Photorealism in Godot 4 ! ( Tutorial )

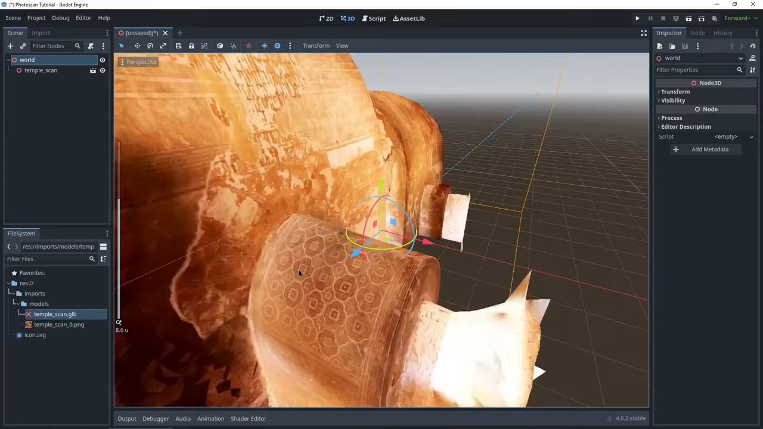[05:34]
You can see it's already looking great. I'm just going to click on the node in the hierarchy.
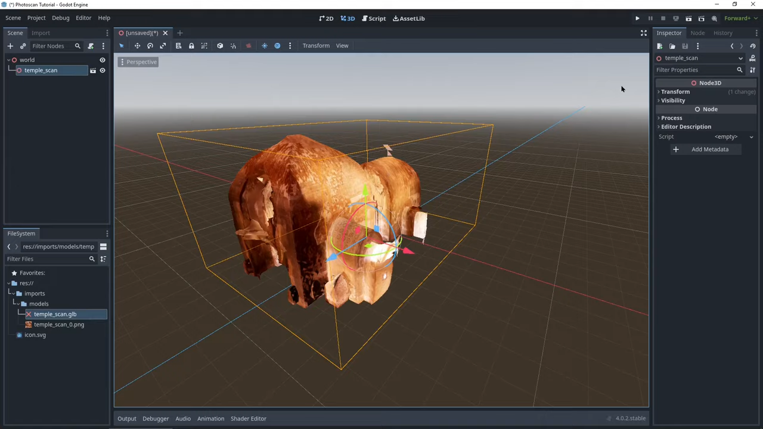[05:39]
Go to transform and reset the position. Let's go inside it. And now what a lot of these photo scans have, and I'm not sure why, is they have their albido texture as an emission.
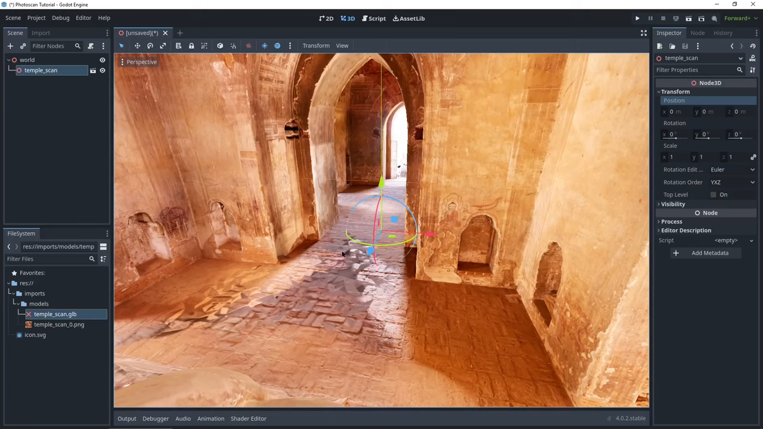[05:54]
This means that the model will never catch any shadows or can be lit differently. And a very easy way to fix this is just by going into your scan, right clicking it, and clicking make local.
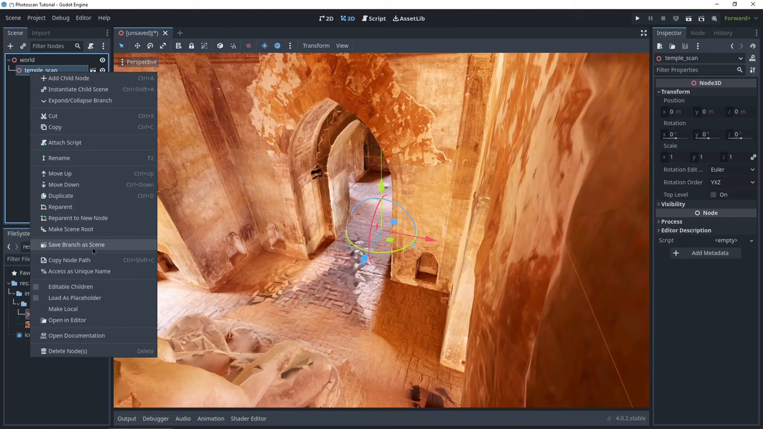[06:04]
And then going on to the object, and setting a surface material overwrite. So I'm just going to click this, and on the zero, I'm going to click new standard material. And now it just goes all white. And I'm going to click the material.
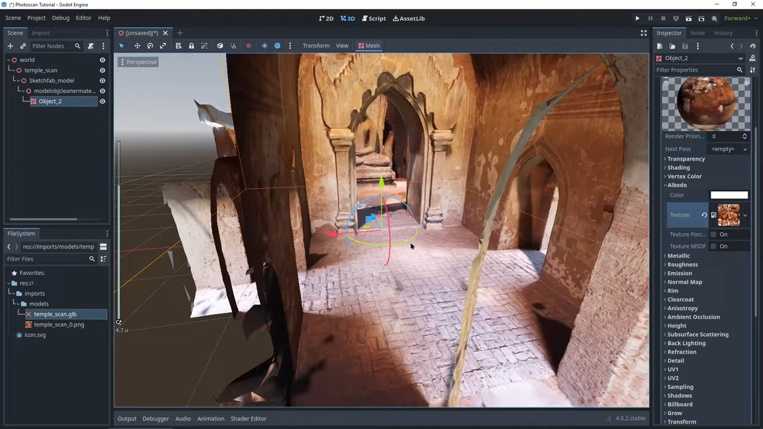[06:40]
Because as you can see right now, there's already different lighting.
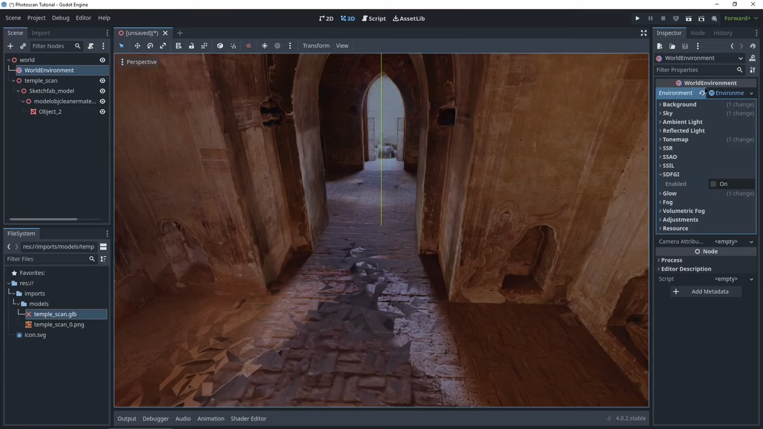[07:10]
So just click your world environment, then on the top, where the world environment, and enable SDFGI.
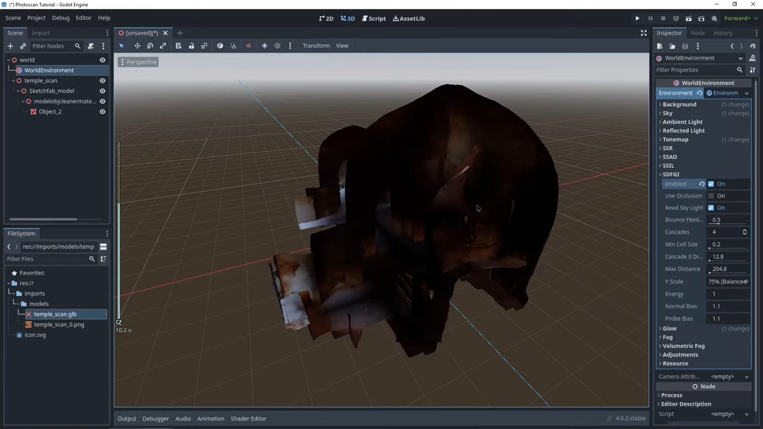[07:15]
And now you can see, it goes really dark. And that's because we haven't matched up the lighting yet.
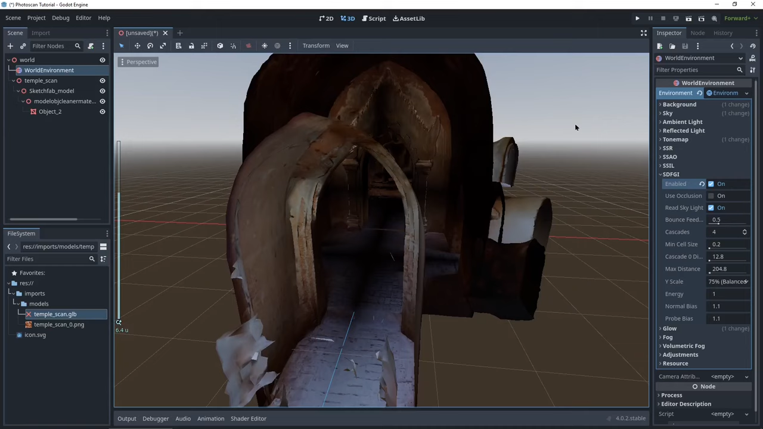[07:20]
So I'm going to go into the top view. And I'm going to add in all the lights. Your scene might be outside, and you might be fine with just the sunlight.
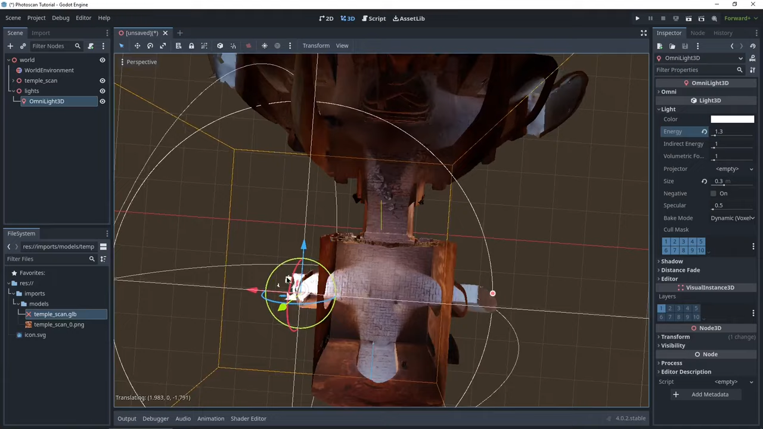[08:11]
And then I'm going to drag it to the door to match up the lighting. And I'm actually going to enable shadows.
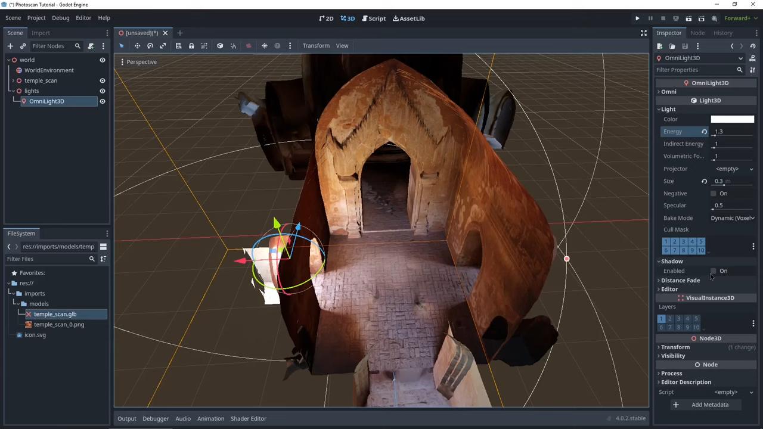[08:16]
And then you can see the cone it's creating.
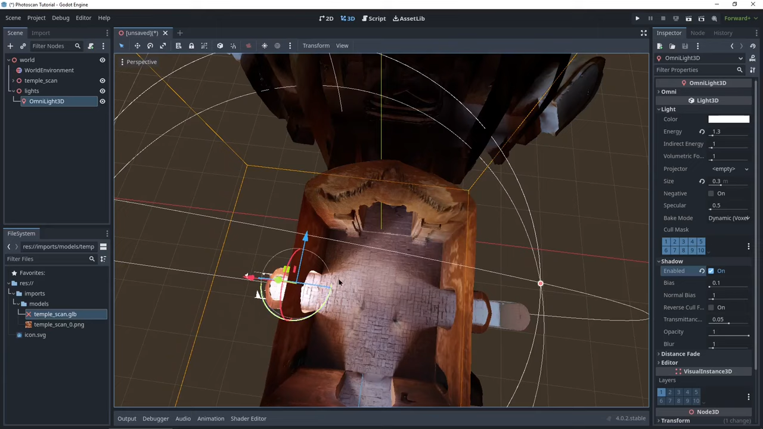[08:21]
Because with the hallway, I'm going to just match it up with the photo scan. So you can see these baked lightings. Just going to pinch it so it's almost the same.
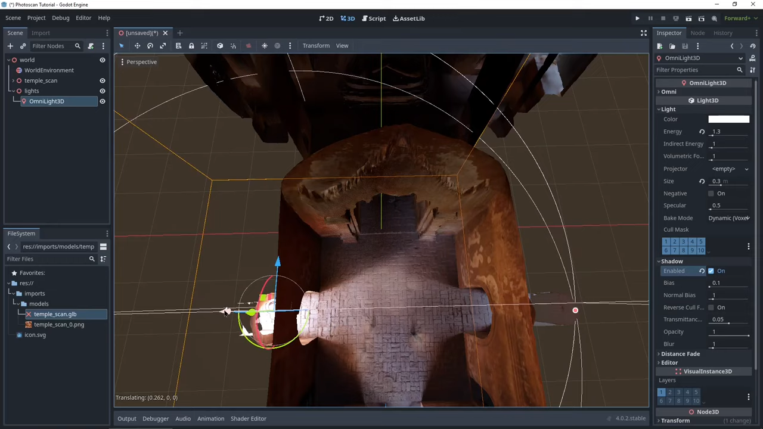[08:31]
Duplicate it. Move it to the other side again.
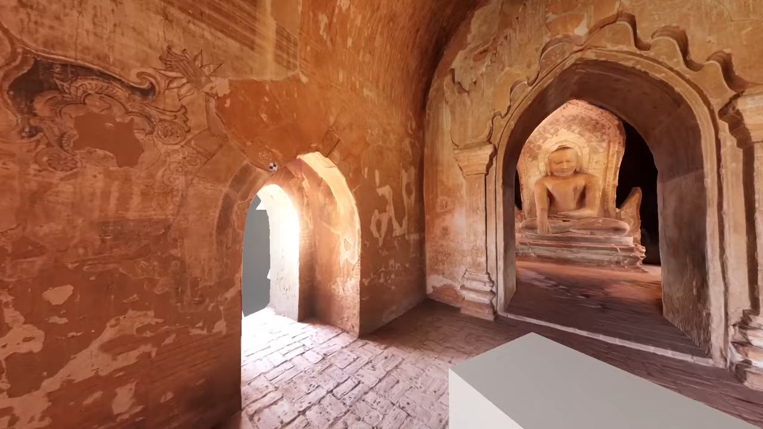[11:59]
You can see the first person controller I used in the quick start guide. It was important here.